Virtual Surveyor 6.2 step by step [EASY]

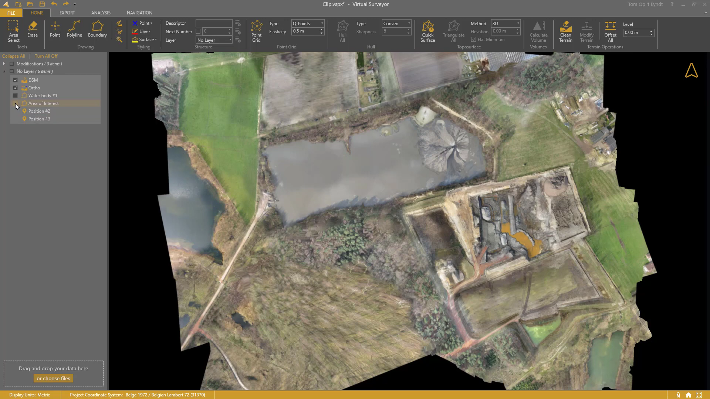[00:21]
Draw or import a boundary around your area of interest. Select the ortho photo, DSM, and the boundary. Go to the Terrain Tools tab and click Clip.
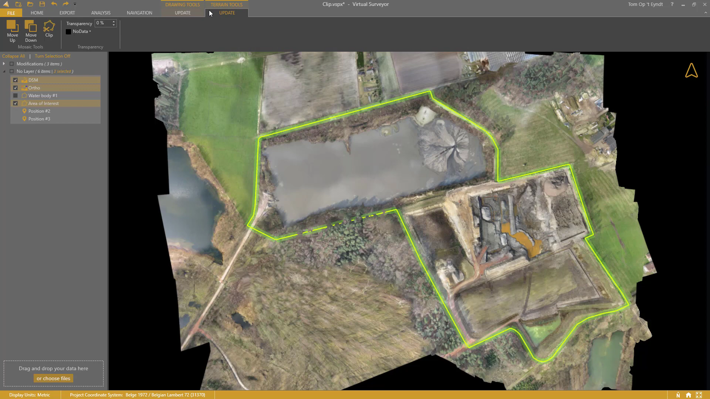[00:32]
You'll see that image and elevation data outside the boundary is cut off completely.
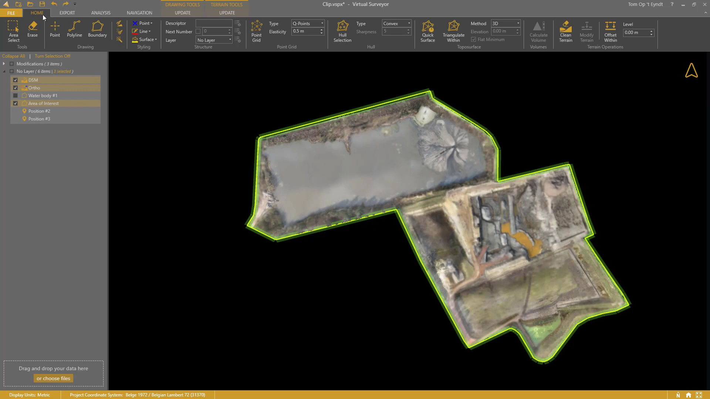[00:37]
Step 2.
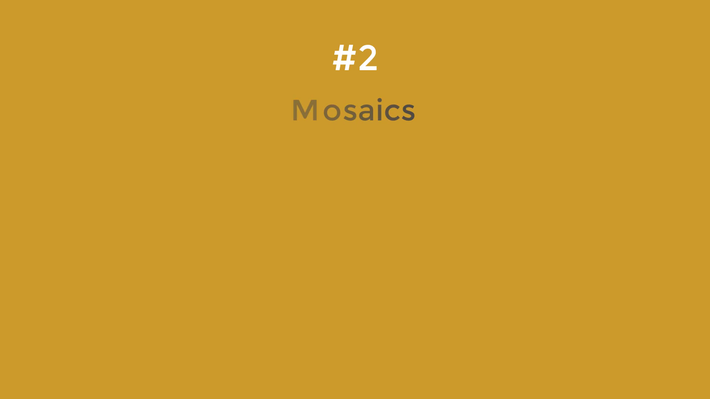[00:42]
Mosaics. The Clipping tool also completes the Mosaic toolset. You could already set the order for your terrains using Move Down or Move Up.
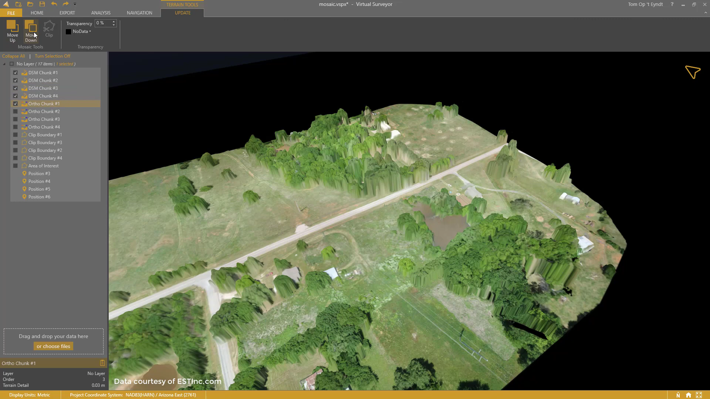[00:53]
Now you can create cut lines between adjacent chunks of data. Here, I have created a clip boundary nicely along this group of trees.
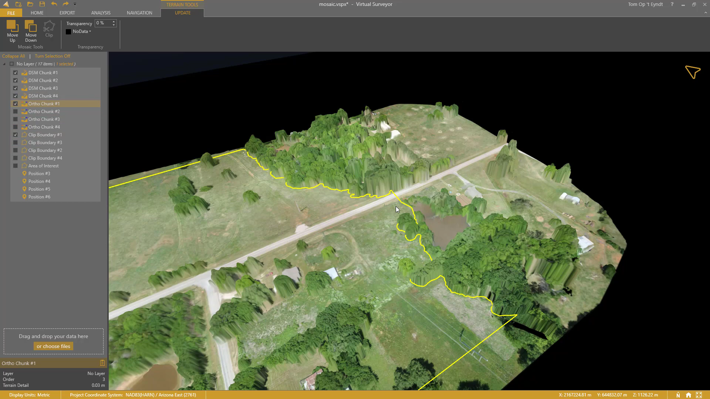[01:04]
I use it to clip the first terrain.
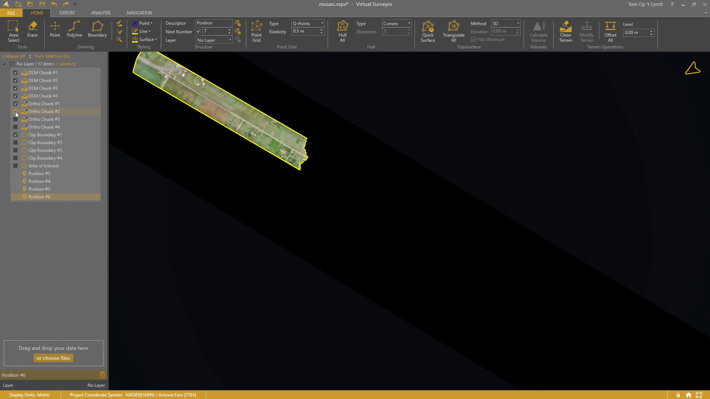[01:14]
In this way, I can combine as many chunks as I want.
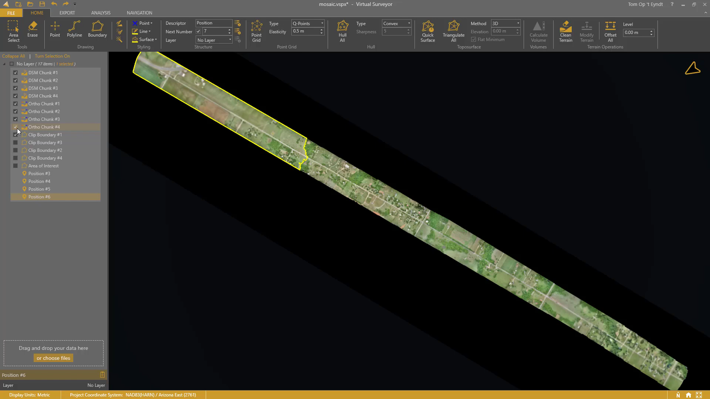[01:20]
The final work can be exported to one single image or elevation file.
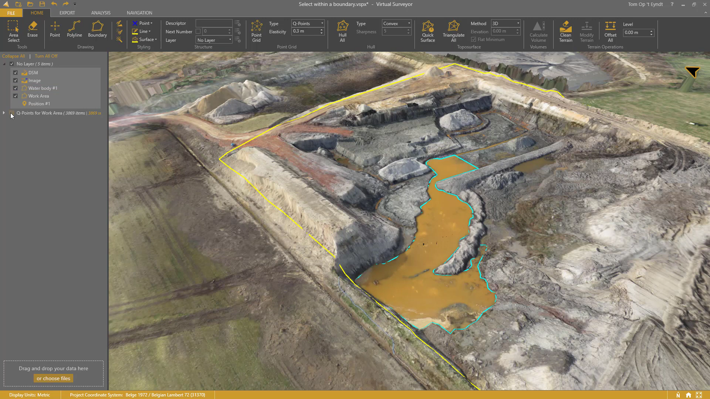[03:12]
And I've also generated cue points over this quarry. I select the water body. Go to the drawing tools. Select Within.
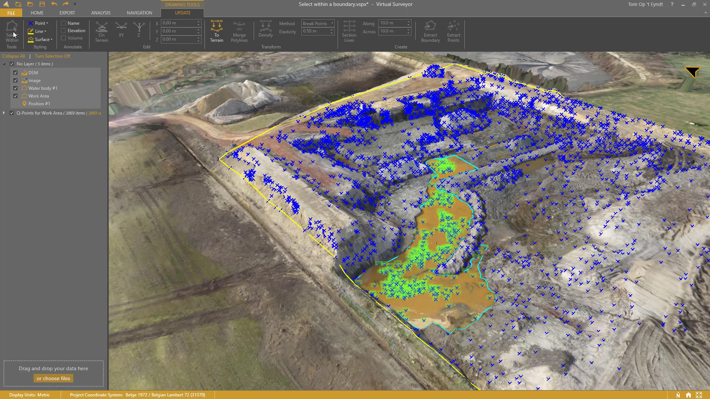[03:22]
And when I press Delete, the cue points that are over the water body are gone. Then, I select my work area. And I can finish my triangulation.
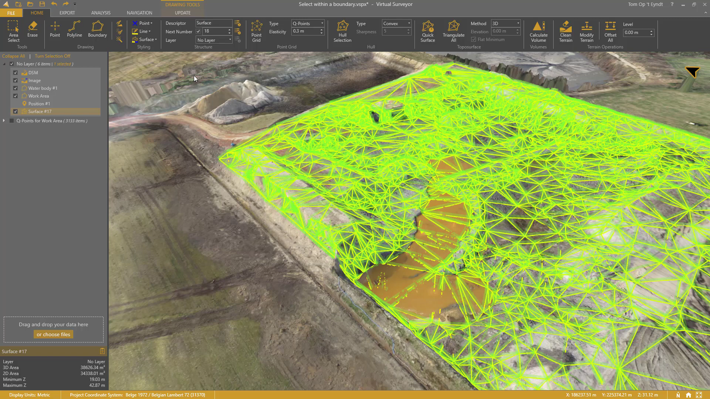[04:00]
I click Contours and then Show Contours. You can also set the interval in the same way. Or you can hide the triangles.
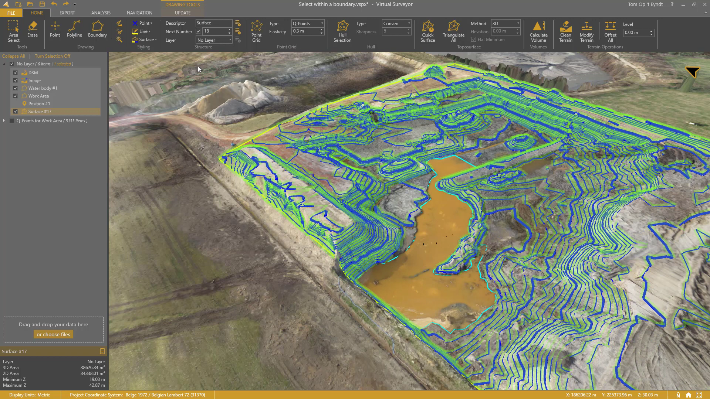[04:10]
When you export the surface now, they'll be exported as contour lines. Step 7. Hulls.
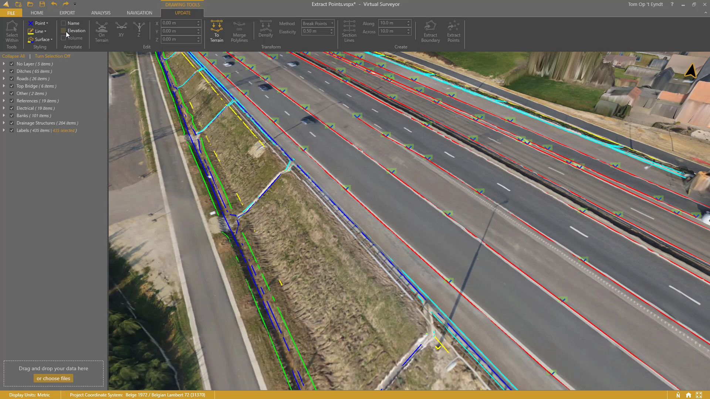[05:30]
The points appear in the active layer. Select this layer. Go to the Drawing Tools. And check the Elevation Annotation box. The elevations appear as labels.